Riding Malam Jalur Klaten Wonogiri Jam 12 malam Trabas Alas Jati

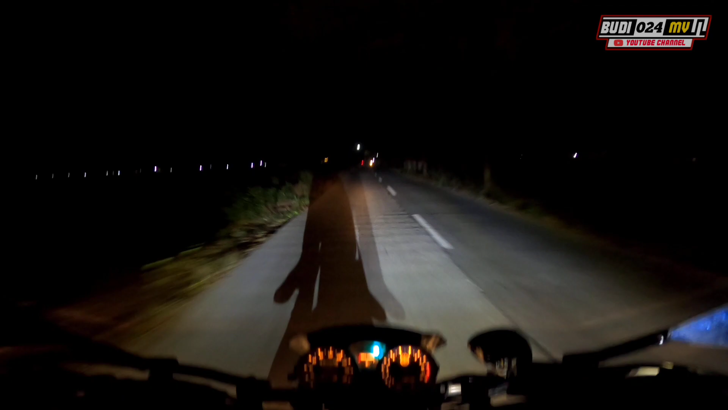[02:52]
Nanti kita sudah lurus tembus ke Giri Marto, Bro. Ini lampu depan terus terang sekali, bukan dari motor Vision ya, tapi belakang dari motor supermoto, karena sudah pakai dua lampu LED. Lupa namanya, pokoknya di harga 300-an lah, makanya terang banget wis kayak mobil, Bro. Jadi alhamdulillah cukup gebatu sekali ya. Untuk jalur menuju Wonogiri ini yang jelas ya, oh wis beda jauh dari tahun-tahun yang lalu lah.
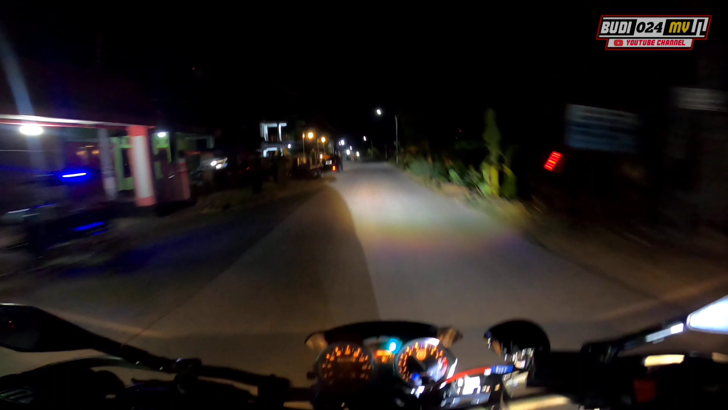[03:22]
Wis pokoknya udah cor, halus semua, mulus pokoknya. Lebar juga, Bro. Tapi ada beberapa akses jalur yang lagi sedang dalam perbaikan, yaitu pelebaran jalan. Dan nggak biasa kita lewati ya, rute malam itu jarang kita tempuh ya, karena kita terbiasa dulu tuh setiap pagi, kalau nggak pagi siang sebelum sore. Jadi karena berhubung tadi ya kita atur waktu, bisanya ya ke arah timur ya,
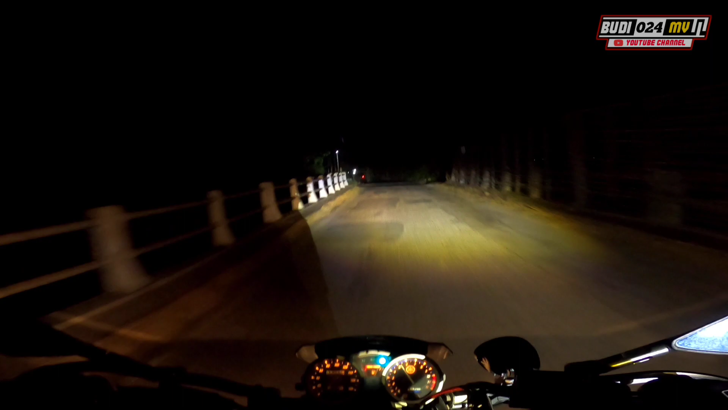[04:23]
Tapi yang enggak kita pakai karena ya emang dari depan memang sangat silau sekali. Jalur ini tuh pokoknya kelok-kelok, nggak ada trek lurus panjang itu nggak ada. Jadi ya pinggir ya, lewati sawah-sawah toh. Nah, jalur cor, Bro, ya kan? Ada beberapa yang sudah dicor dan beberapa yang mulus sudah di aspal, Bro, ya kan? Yang gini rute ini dalannya dulu tuh ya gelombang-gelombang, tapi ya alhamdulillah perbaikan walaupun ditambal ya.
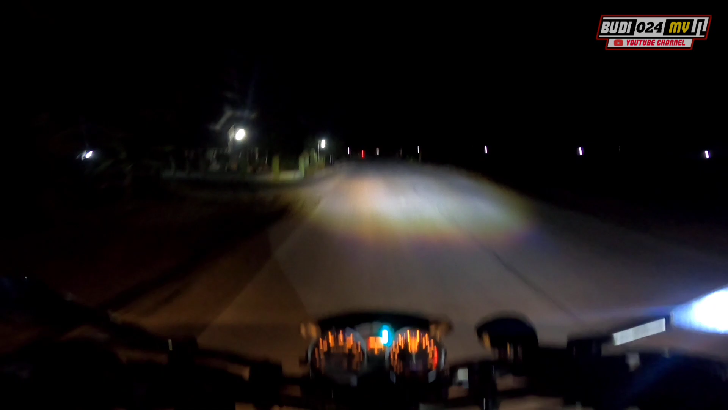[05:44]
Nanti langsung tembus ke Terminal Krisak. Untuk jalur ke arah timur ini, kalau ditempuh selisihnya dari jalur kota, mungkin kalau kita lewat kota itu yo bisa sampai 3 jam. Alhamdulillah kalau kita tembus jalur ini yo bisa selisihnya 1 jam bro. Tuh kan. Tuh dari depan wes tembak-tembakan lampu bro, ya kan, karena ini rute muatan truk-truk besar juga bro.
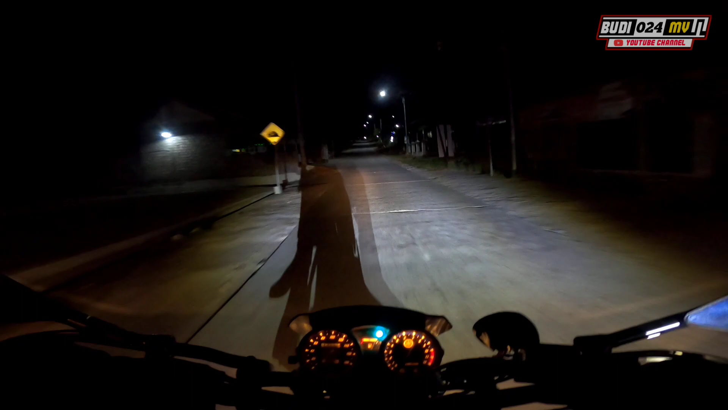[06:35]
Oke, kita ambil kanan naik ke Gunung Tengklek bro. Bismillahirrahmanirrahim. Nah, nanti kita akan melewati pokoknya lah jati semua, tapi untuk jalur rute ini naik turun bro ya kan. Tapi alhamdulillah jalur dah apa ya cor kabel lah alhamdulillah. Jam segini ya sepi juga. Oke. Lampu kita tembak dari belakang alhamdulillah terang bro. Jadi aman lah.
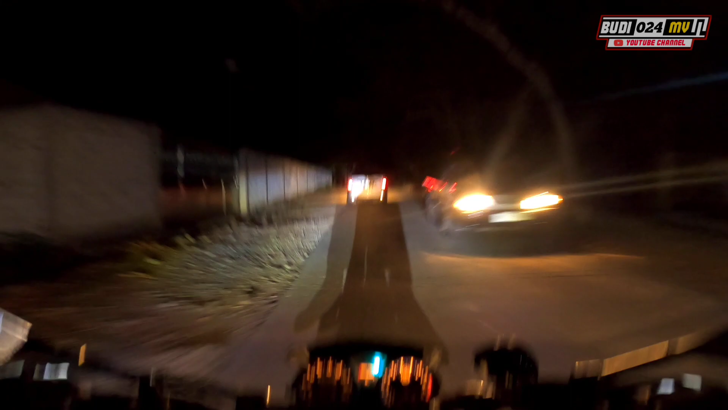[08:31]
Inilah jati-jati semua, tapi alhamdulillah ada barengan mobil.
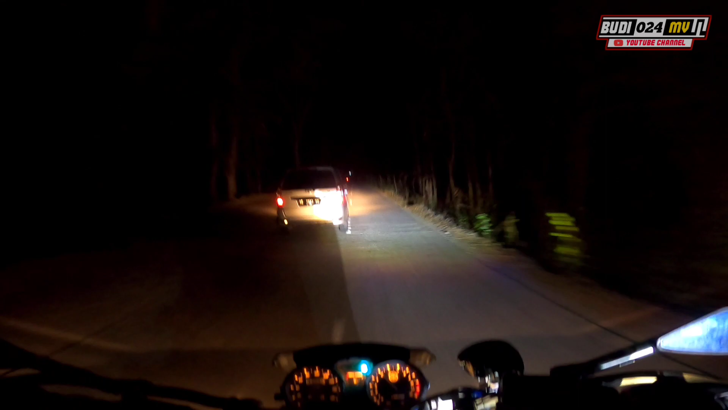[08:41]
Oke, kita gas. Oh, lampunya padang banget bro. Lampunya buril. Ini treknya panjang bro ya kan. Nanti kalau kita wis lancar ya, paling kita tembus 1,5 jam ya.
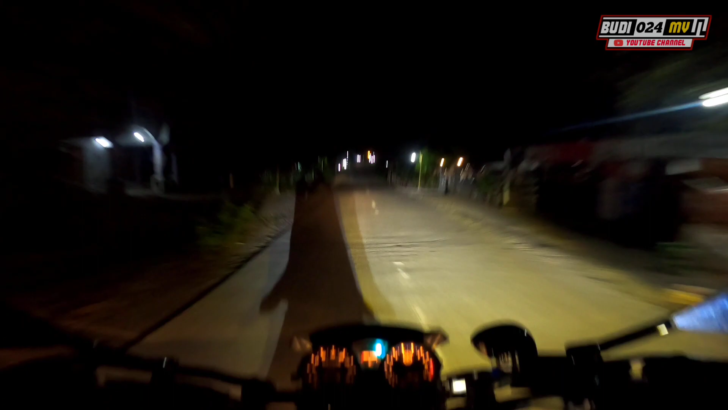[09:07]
Dengan kecepatan ya minim ya 60 lah, minim 60. Tapi serai so banter, serai dia nyali bro. Isem usem bacat bro. Masuk ke daerah perbatasan Klaten Sukoharjo bro. Ini wes masuk Sukoharjo.
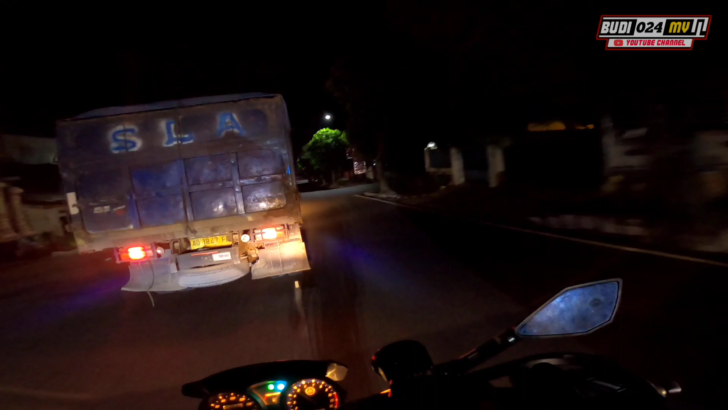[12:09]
Cerah ya? Oh no. Oke, jembatan 2, bro. Nah ini dulu yang kiri itu baru dibangun ya. Ya intinya baru ya, walaupun sudah lebih dari 2 tahun baru, bro.
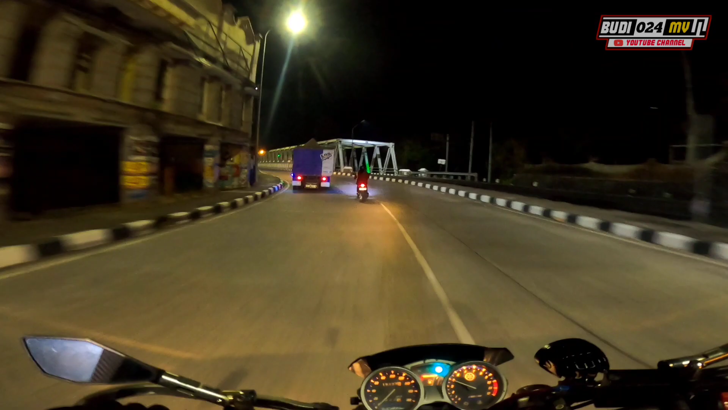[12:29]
Nah kalau dulu kan yang kanan ini yang lama, ini baru.
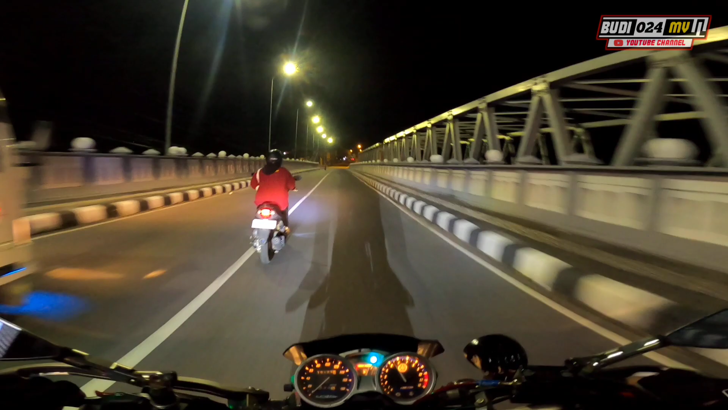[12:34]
Nah ini kota, bro. Nemu jalur halus, alhamdulillah.
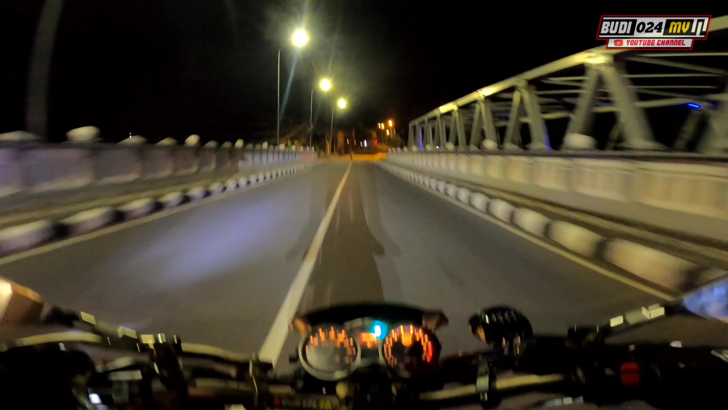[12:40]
Rodo wes nyamleng sithik lah. Mau jalurnya jalur naik turun kita gerunjel ya. Nah nanti kita ngeres dulu di Alfamart apa Indomaret ya. Ayo.